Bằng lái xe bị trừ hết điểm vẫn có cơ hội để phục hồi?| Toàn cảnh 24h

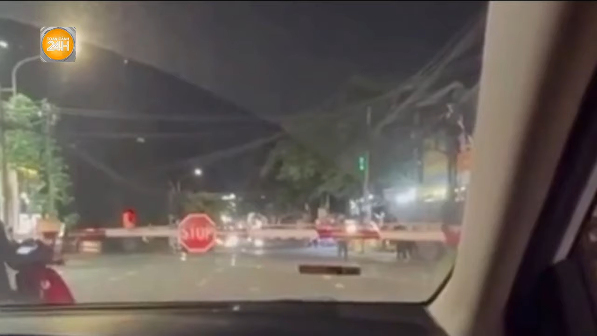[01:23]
tàu hòa SNT5 đã xảy ra va chạm với xe bán tải Biển Kiểm soát 60C 59705 khiến 2 người tử vong và 3 người bị thương.